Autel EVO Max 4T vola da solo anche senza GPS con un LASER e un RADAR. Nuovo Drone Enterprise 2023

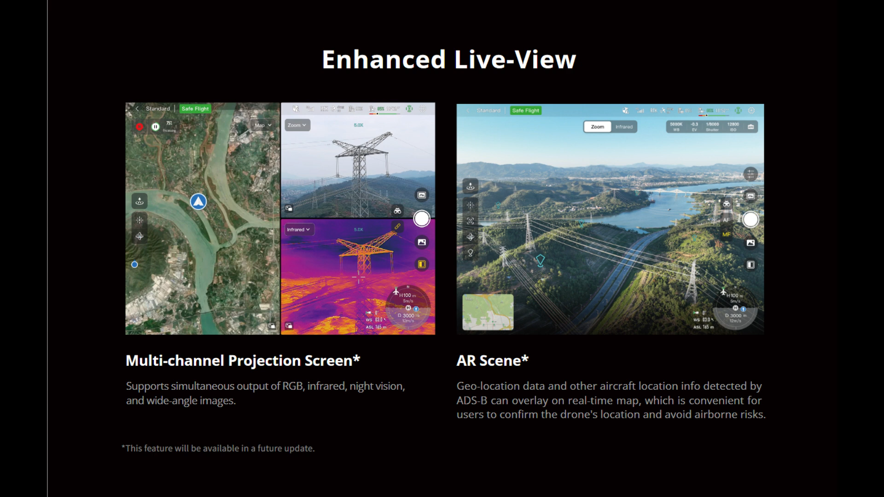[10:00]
smart controller in tre parti in modo da visualizzare l'immagine termica, l'immagine sul visibile e altre configurazioni c'è anche un ricevitore a dsb che segnala la presenza di aeromobile con equipaggio che stanno trasmettendo il proprio segnale a dsb nelle vicinanze.